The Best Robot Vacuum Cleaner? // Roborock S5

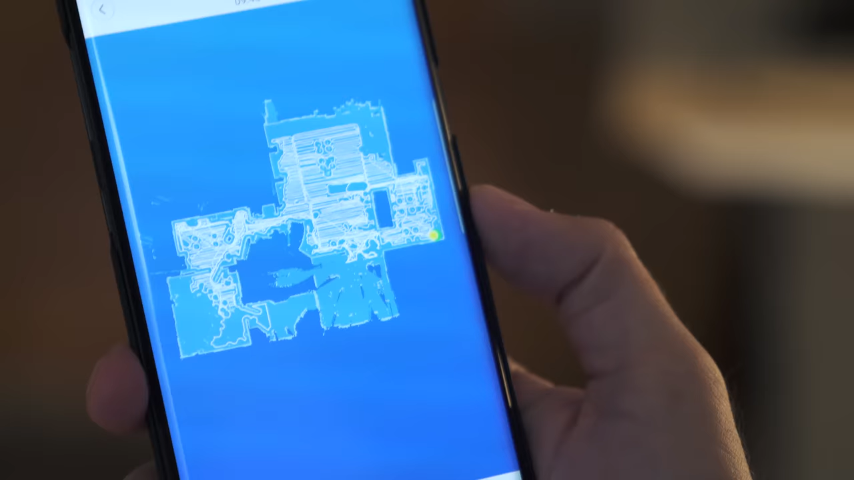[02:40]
I basically saw the exact area that it went. It showed me where furniture was.